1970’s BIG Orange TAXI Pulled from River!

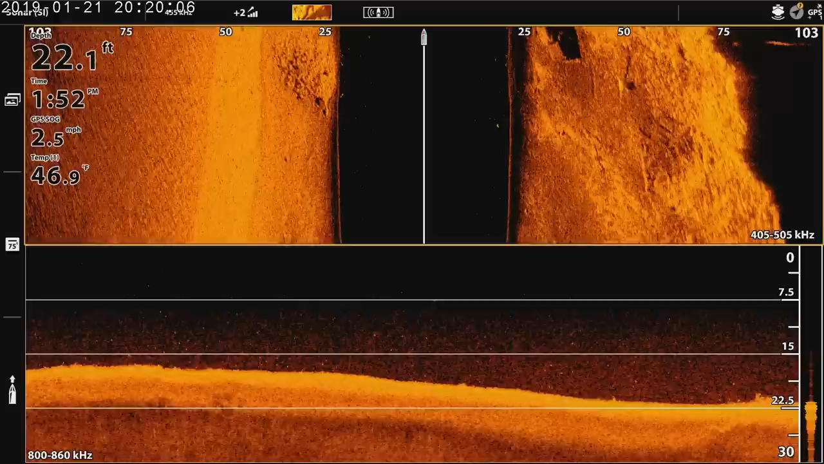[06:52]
On screen: depth 22.1 ft, water 46.9°F, speed 2.5 mph
It's 20 feet. Really? Yeah. See, right there.
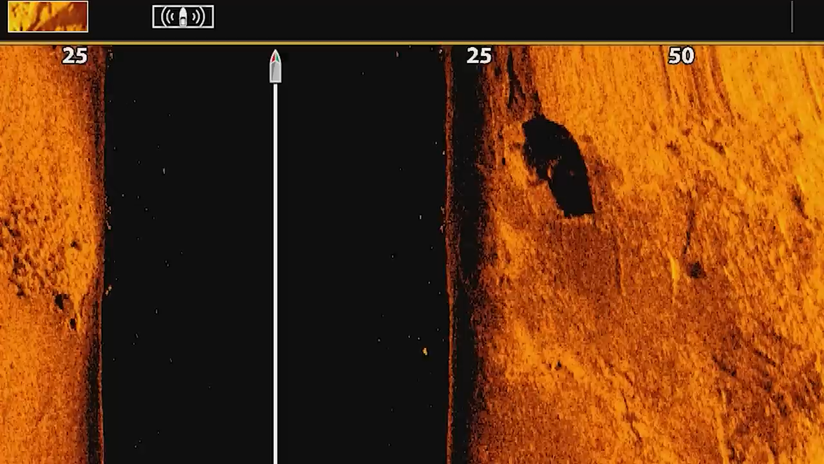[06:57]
We went right over it. There's the car. Pretty cool. I didn't think 20 feet. I know.